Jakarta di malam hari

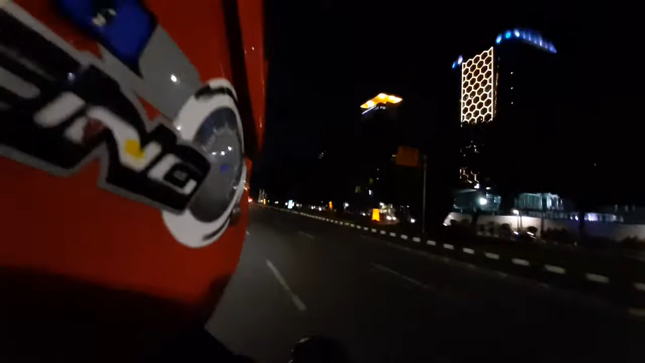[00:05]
Itu ada Perpustakaan Nasional RI guys. Kita masih ada di.
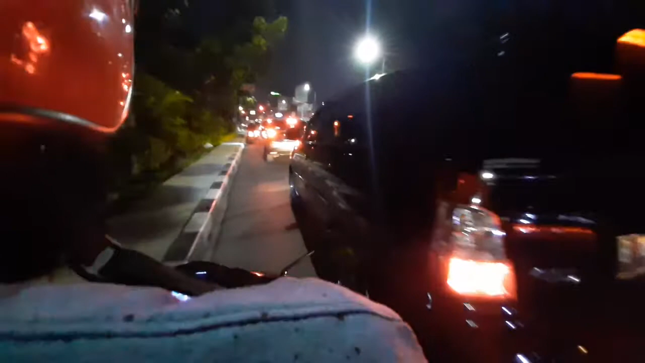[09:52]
Lah kok lurus ke mana? Oh, ke kiri Monas.
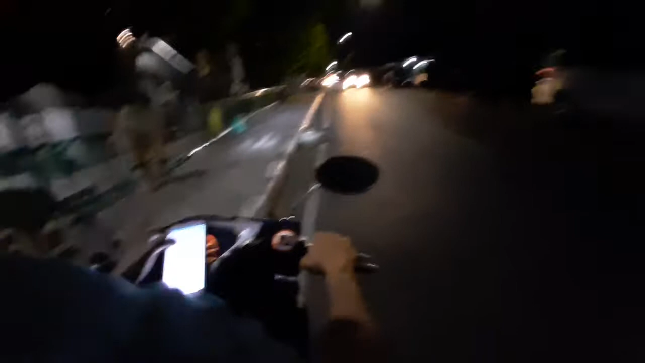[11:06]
Enggak tahu tempat, guys. Head northeast.
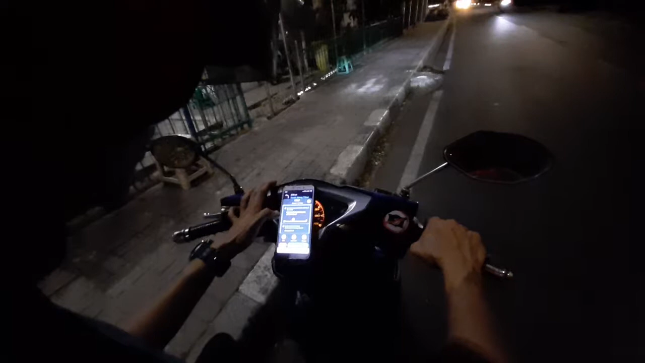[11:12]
Lurus sih kalau di aplikasiku ini. Lah muter. Muter balik jalan sebelah sana mana?
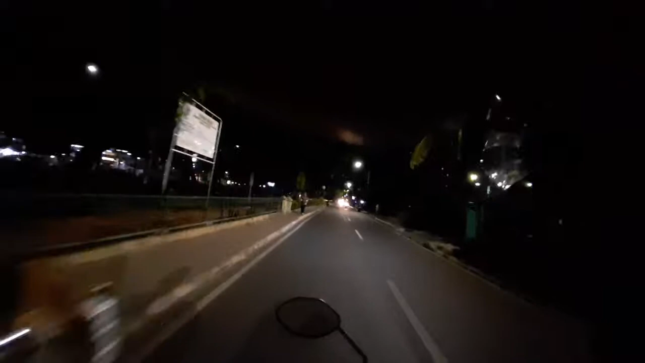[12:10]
Gara-gara 300 meters, turn left. Nah, kiri tuh 300 meter turn left. Itu belokan. Kita ke Blaso, guys.
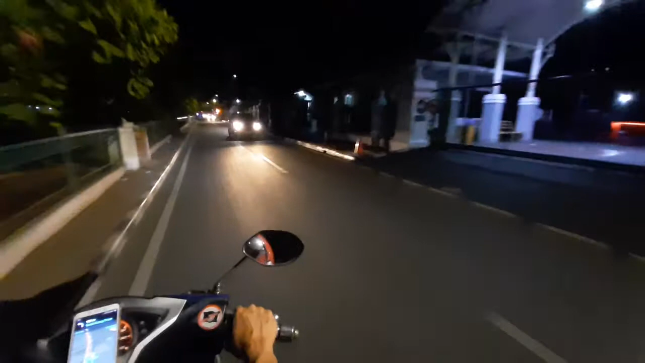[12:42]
Ke Blaso 12 menit. Hah? Ke Blaso 12 menit. Ya dari kita ke Monas tadi. Ke kiri belok kiri. Berarti kita lewatin tadi ya.
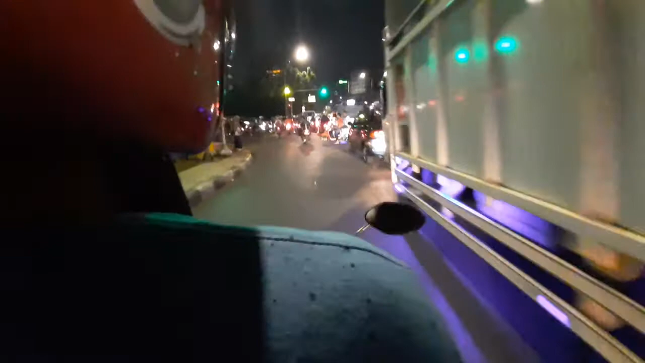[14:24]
Tadi kita belok sini salahnya ya, karena nganan ya.